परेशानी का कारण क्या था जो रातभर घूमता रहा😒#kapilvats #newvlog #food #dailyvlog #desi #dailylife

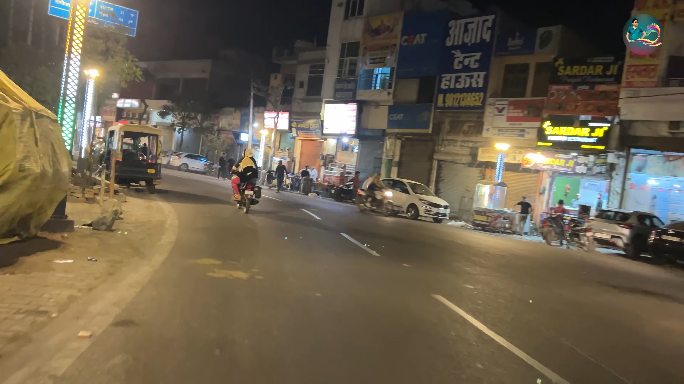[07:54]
देखो सारी दुकान बंद हो ली है, एक आधी दुकान खुली थी पर वह पंचर वाली दुकान नहीं थी,